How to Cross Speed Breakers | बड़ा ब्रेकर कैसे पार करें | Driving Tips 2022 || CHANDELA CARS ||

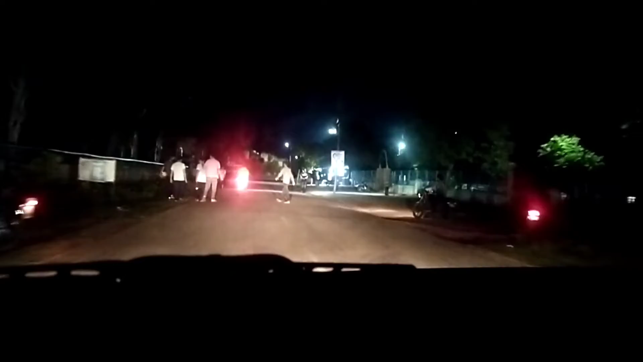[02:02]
रेल्वे क्रोसिंग है ऐसी चीजें होती है और वह आपके रोड के सैड में
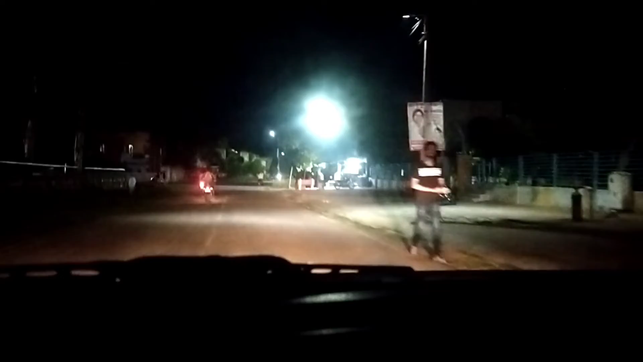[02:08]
आपको वहां पर नजर आती है तो आप उसको फोलो करके आप अपनी गाड़ी की स्पीड कम कर सकते हो लेकिन कई बार ऐसी सिच आपको 15-5 मिम तक की जाइने वाला तो दोस्तों मेरे सामने सानक मेरक को भंफ लेकर लगा कि क्योंकि यह